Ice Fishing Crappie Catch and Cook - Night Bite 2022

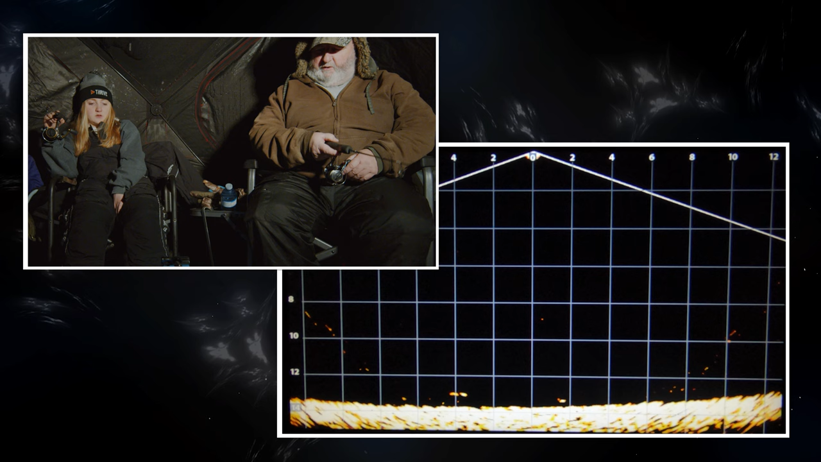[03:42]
That's gotta be. You got him, you got him, you got him. That's crappie. That's something. That's a big that's fish. That's a big fish. No, I don't please think tell me so. It's a giant perch or a crappie. Nope, like, oh, wrong.
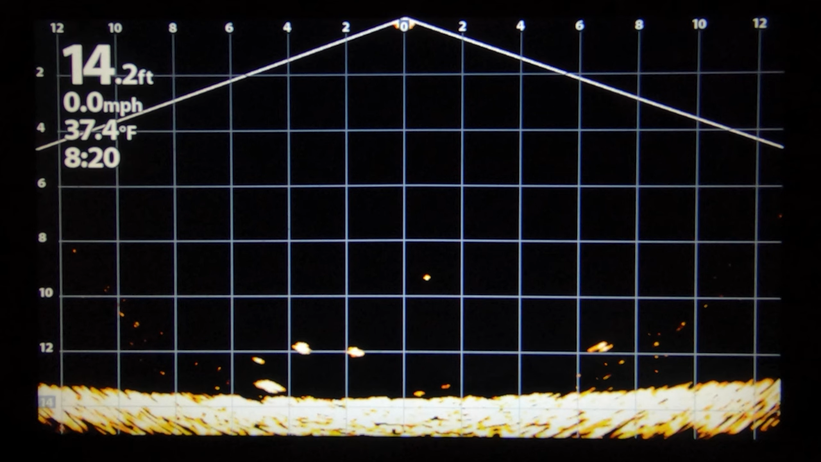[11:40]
On screen: depth 14.2 ft, water 37.4°F, speed 0.0 mph
I think he's going after you. I'm not gonna move my bait here. Come on, take it. So he sent a picture of got one, got one, Avery. Ooh, that's a big that's one. That's big.
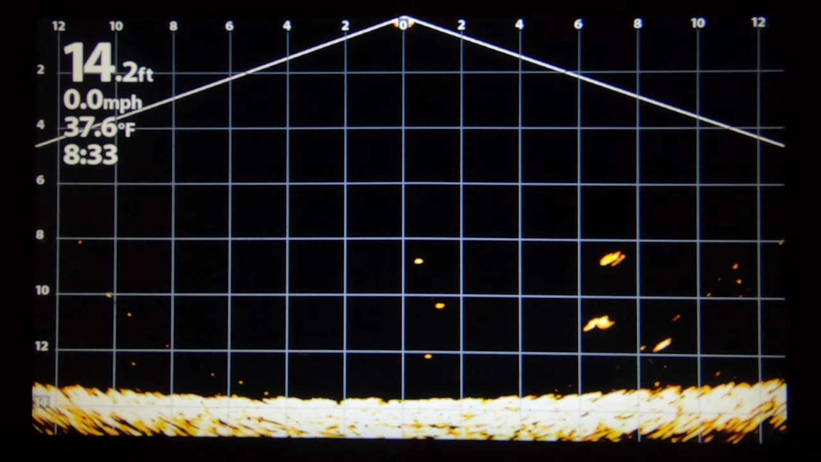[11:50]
On screen: depth 14.2 ft, water 37.6°F, speed 0.0 mph
Yep, I think it's a good one. It sounded like a good one. Unless your drag is really loose.